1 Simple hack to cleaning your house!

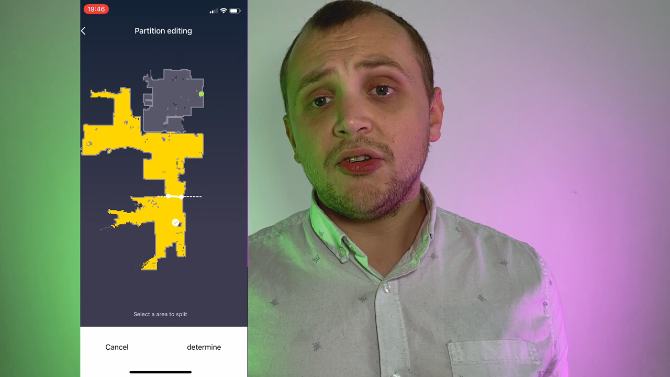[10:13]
And you'll start to see this understanding and map of your space. One downside is it can only hold one map at a time.
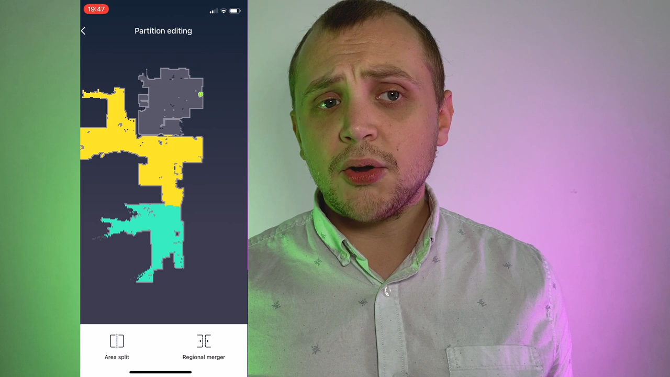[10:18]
Which means that every time it goes around your house, it will remap the space. And I found this rather annoying. Especially when it came to choosing rooms to hoover. Because each time I would have to remind it to load up the previous map and then tell it which room to load.
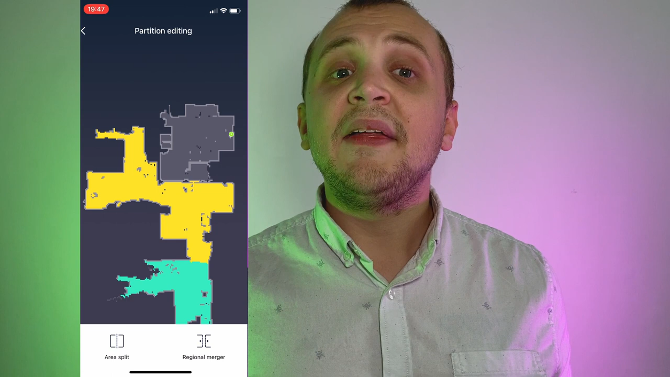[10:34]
We have a couple of buttons along the bottom to send it back to its charger, change its suction speed and start and stop.